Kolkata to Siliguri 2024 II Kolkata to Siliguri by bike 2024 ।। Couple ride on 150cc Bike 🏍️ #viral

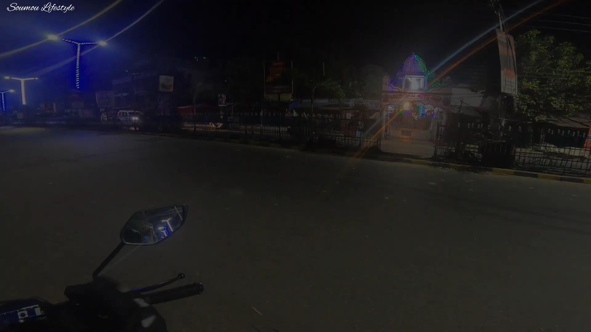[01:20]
আছি এখন মধ্যমগ্রাম কালীবাড়ির সামনে, তো একটু প্রণাম করে তারপর বেরোবো। এখান থেকে আমাদের অ্যাকচুয়ালি বাড়ি, তো চলো যাওয়া যাক।
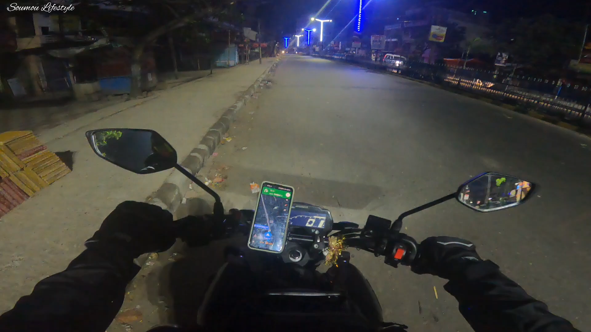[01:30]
আমরা যে রুটটা আজকে নিয়েছি সেটা হচ্ছে সোদপুরের রাস্তা দিয়ে। সোদপুর হয়ে আমরা কল্যাণী এক্সপ্রেস হয়ে ধরবো, ওখান থেকে ডান দিকে চলে যাব। তো চলো রাস্তাটা তোমাদেরকে দেখাই কেমন হতে চলেছে।
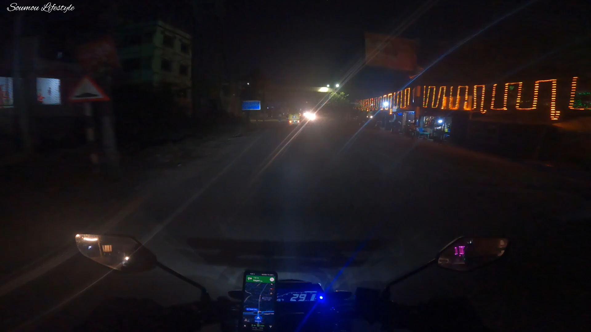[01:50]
তো আমরা চলে এসেছি সেই মোড়ে, মোটামুটি যেটা আমার বাড়ি থেকে প্রায় 4 কিলোমিটারের মতো রাস্তা। তো এখান থেকে আমাদেরকে নিতে হবে এই যে রাইট ওয়ে যেটা চলে যাচ্ছে, এটা কিন্তু কল্যাণী হয়ে তারপর তোমার কৃষ্ণনগর যাবে।
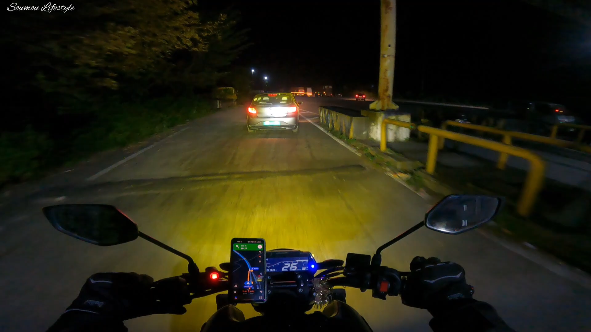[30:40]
আমরা এখন ফুলবাড়ি রাস্তা নিলাম, বাঁকডোগরা দিয়ে একটু শর্ট দেখাচ্ছিল 2 কিলোমিটার,
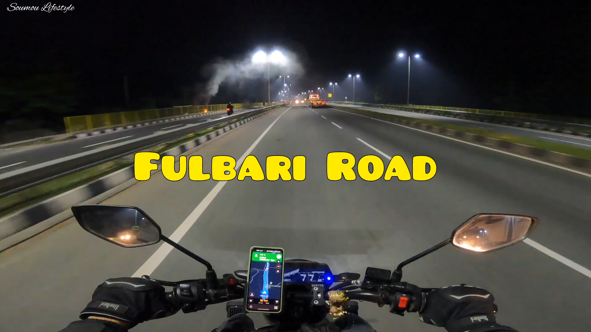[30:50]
কিন্তু বাঁকডোগরা দিয়ে জ্যামটা পাওয়া যাবে, এটা দিয়ে একটু জ্যামটা কম পাবো, তাই এই রুটটাই নিলাম।